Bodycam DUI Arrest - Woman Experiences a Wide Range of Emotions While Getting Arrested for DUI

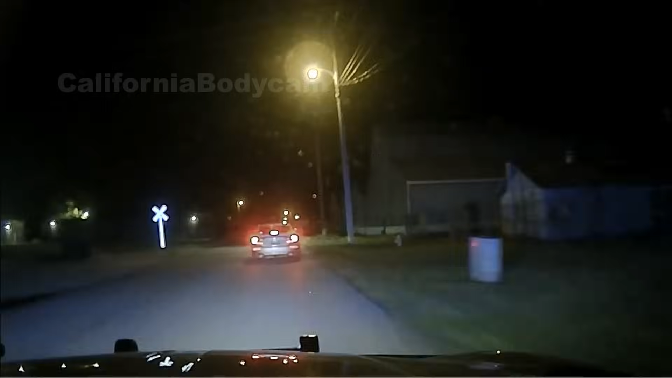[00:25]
Second and Grant with the Honda. So Arkansas temp tag, but he's got a cover on this one too.